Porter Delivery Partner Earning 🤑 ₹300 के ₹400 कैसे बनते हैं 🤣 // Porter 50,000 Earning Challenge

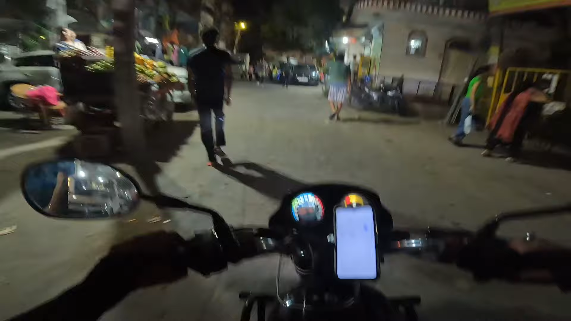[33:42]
करते हैं पॉस चोटे से ब्रेक के बाद मिलते और आपको देते हैं कुछ अपडेट वाई सड़कों पर आप देख सकतो
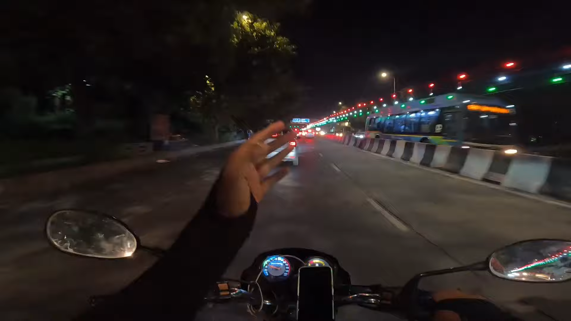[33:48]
दसारा की कैसी तैयारिया चल रही है सड़के जगमगा रही है लाइटों से जम जमा रही है यह देखो भाई इधर इधर जहां तहां मेले